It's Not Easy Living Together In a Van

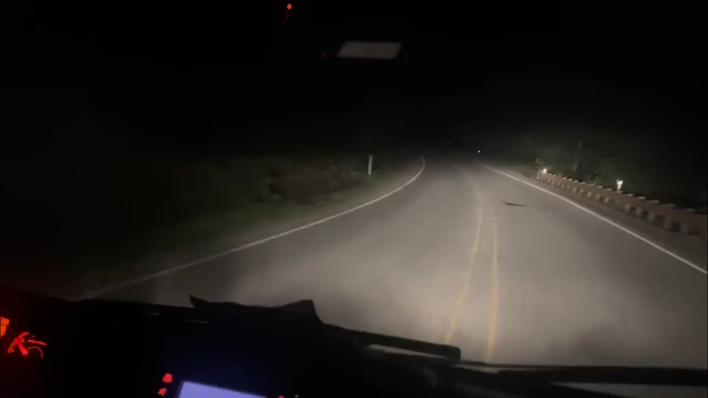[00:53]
Like on turns, I always cut into the other lane and she hasn't complained about that. But when I do this, Oh, dear. Even though I know I'm still going straight enough, I feel like I'm just gonna smash a tree. I feel like that's reasonable, you know? But that's where she draws the line, because I think I draw the line there too.